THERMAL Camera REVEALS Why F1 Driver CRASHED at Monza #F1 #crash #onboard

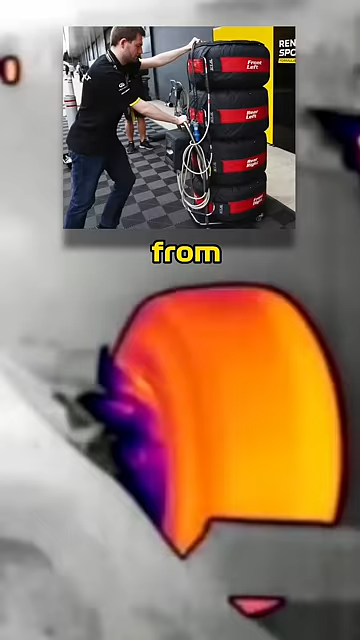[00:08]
But as soon as the air starts to flow, we can see how quickly the heat starts to dissipate.
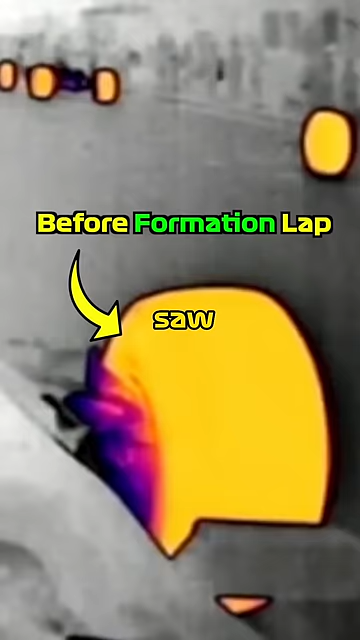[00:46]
but notably he's lacking a lot of core temperature we saw before the formation lap that is going to be super important for peak braking performance.